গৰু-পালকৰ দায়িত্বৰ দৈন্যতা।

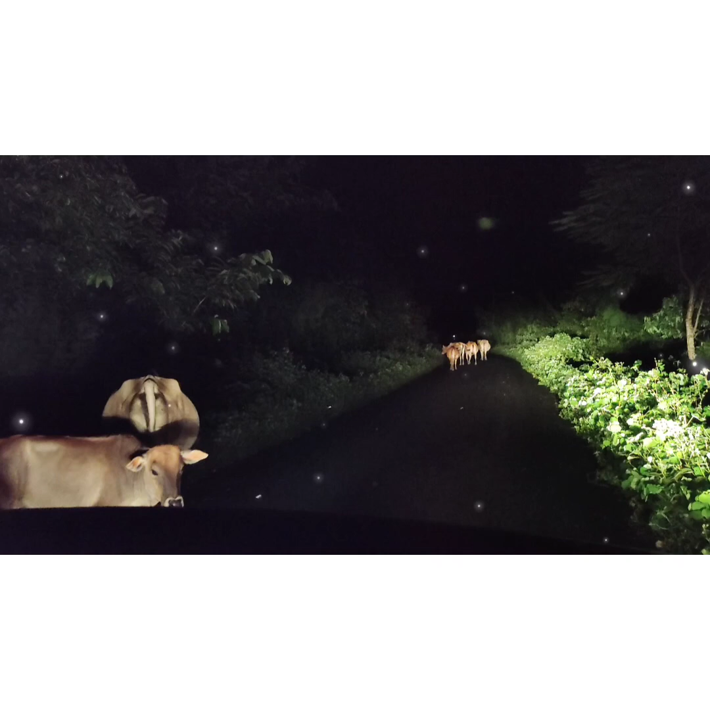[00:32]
কাৰণ যিহেতুকে আমি নিউজ পেপাৰত বা বহুতখিনি বা বাতৰিত আমি শুনি থাকোঁ গৰু চুৰ হৈছে, আমুক হৈছে, তামুক হৈছে, কিন্তু এনেদৰে যদি গৰুবিলাক আচলতে গৃহতে যেতিয়া
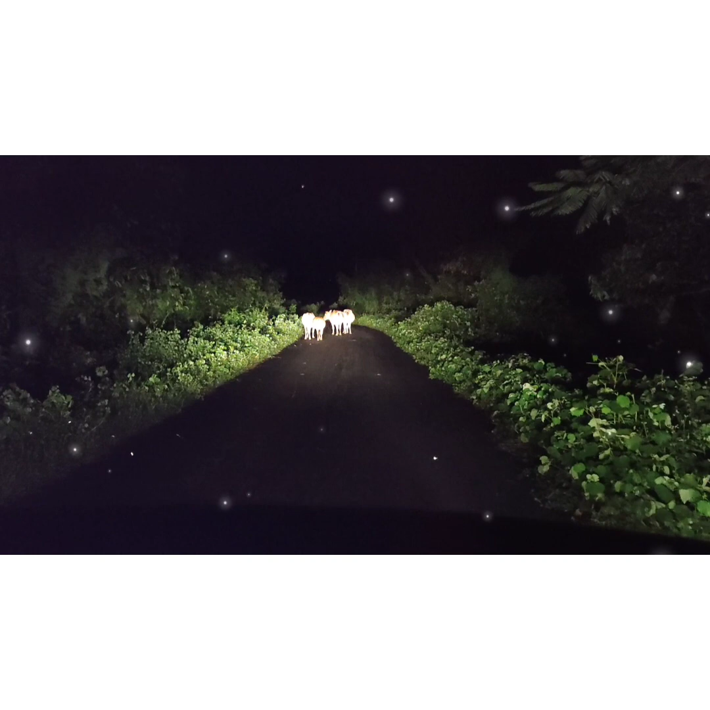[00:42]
ঘৰলৈ নিয়াৰ সময়ত যেতিয়া গৰুবিলাক নিনিয়ে, ৰাস্তা পদূলিয়ে যেতিয়া এনেকৈ গৰুবিলাক থাকিবলগীয়া হয়, আচলতে আমাৰ চবৰে দুখ বা ইয়াত আমাৰ চবৰে হেৰি আছে।
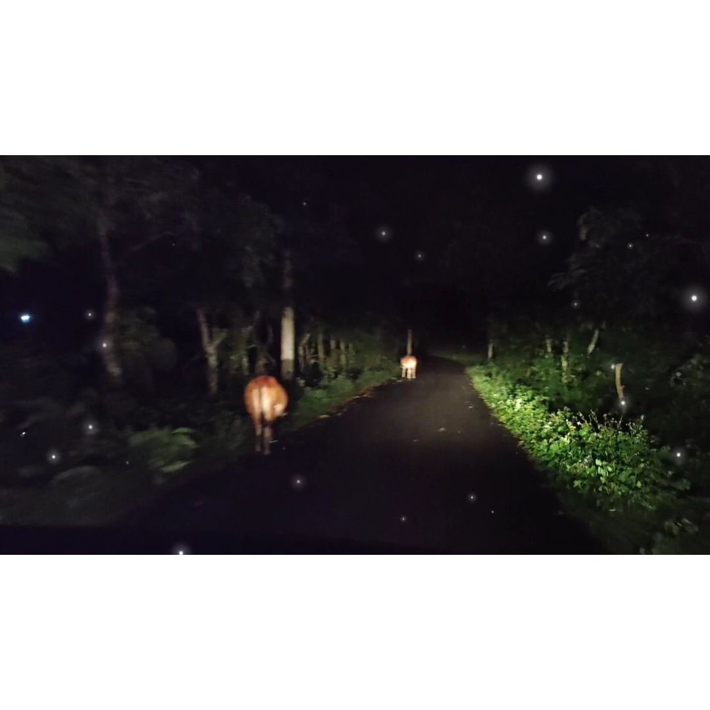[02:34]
এয়া চাওক, এয়া দুগৰাকী গৈ আছে, একেতো দুইগৰাকী মহিলাই হয়।
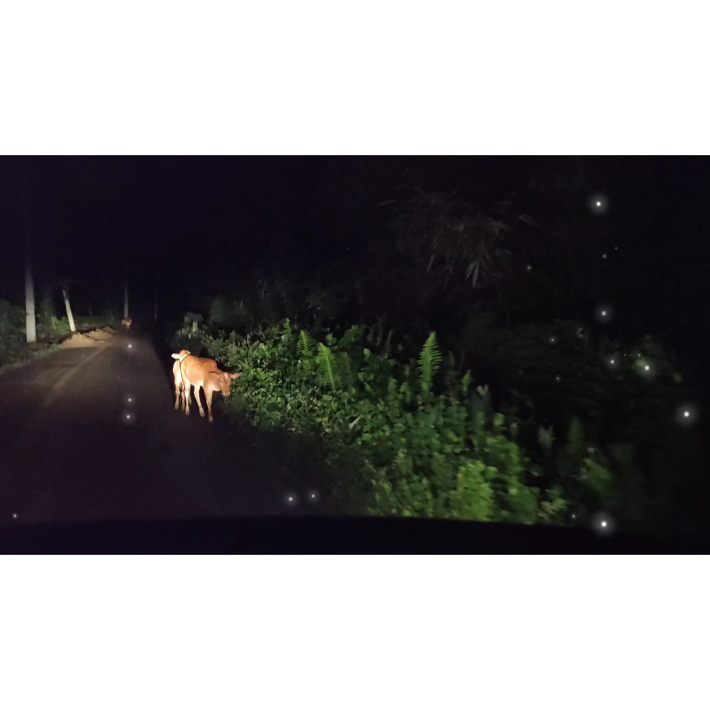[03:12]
আমি গৰুজনী নিয়াৰ সময়ত যদি আমি ঘৰলৈ নিনোঁ, ইয়াৰ চাওক সৰু সৰু কণমানি পোৱালিকেইটাও এগতে ঘূৰি ফুৰিছে, সেয়া এগৰাকী তাত ৰৈ আছে গৰু, এয়া দেখিছে আপোনালোকে। তো এয়া চাওক,
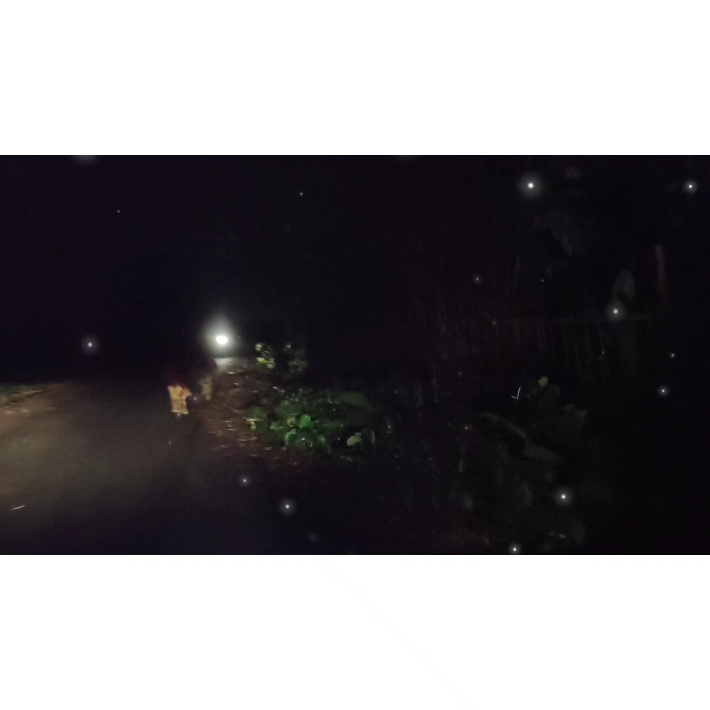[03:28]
এয়া চাওক আপোনালোকে, আৰু ইয়াত চাওক, এয়াও এয়া আহি আছে, এয়া চাওক, এয়া দেখিছে আপোনালোকে গৰু।
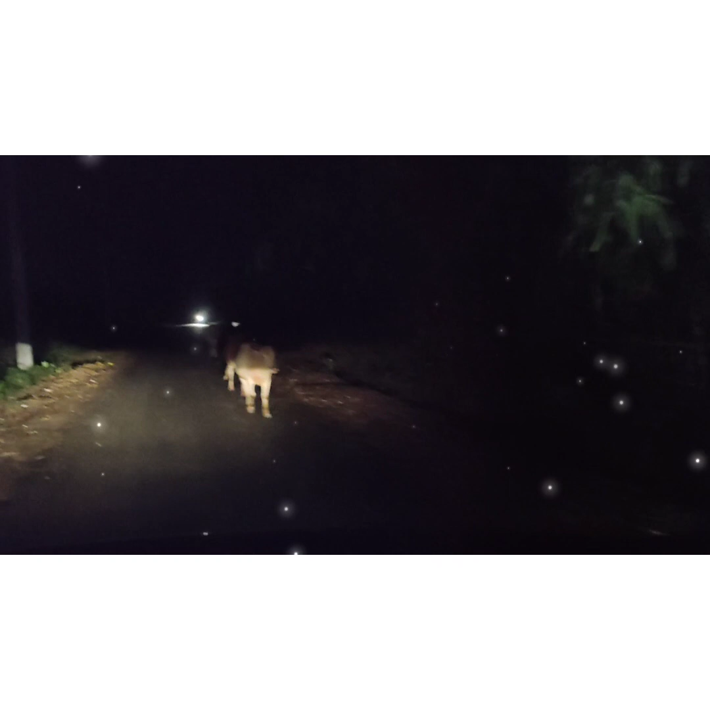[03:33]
এয়া ৰাস্তাত গৰু, মানুহৰ ঘৰত নহয়, যিটো টাইমত মানুহৰ ঘৰত নিশা পৰত আজি গৰু।
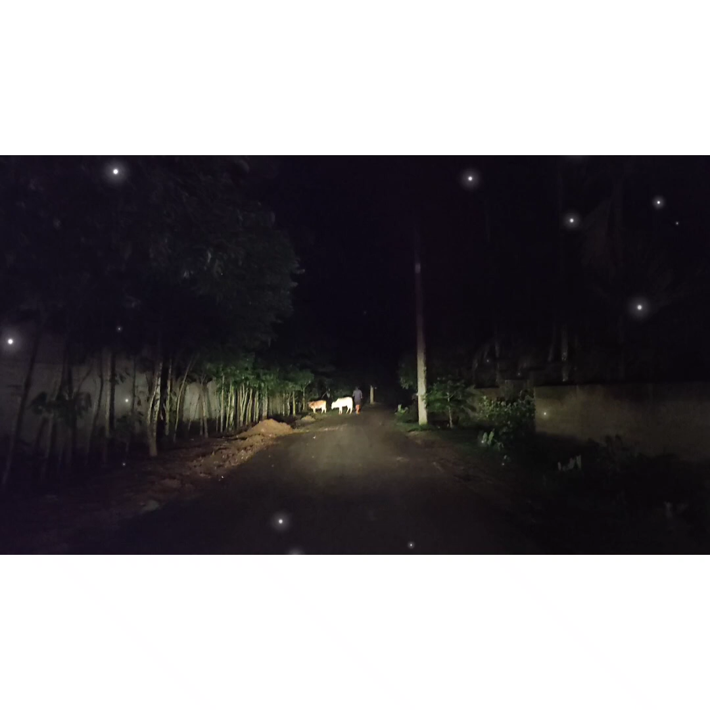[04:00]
এয়া চাওক আপোনালোকে, এয়া আমি আৰু দেখুৱাইছোঁ, গোটেই ৰাস্তাটোত আমি প্ৰায় 1 কিলোমিটাৰো অহা নাই, আৰু আমি কিমান গৰু লগ পালোঁ আপোনালোকে অনুমান কৰিবলৈ পাৰিব ভিডিঅ'টোৰ জৰিয়তে।
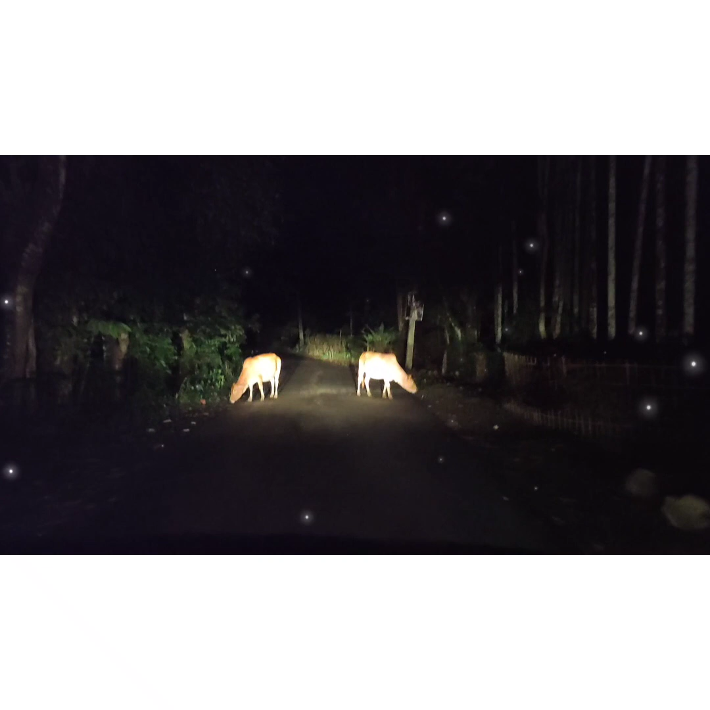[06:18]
এয়া চাওক, 8 মিটাৰো পাৰ হোৱা নাছিলোঁ, তাৰ আগতেই আৰু এজাক আমি গৰু দেখিছোঁ। টাইমটো আপোনালোকে চাওক, এয়া টাইমটো চাওক,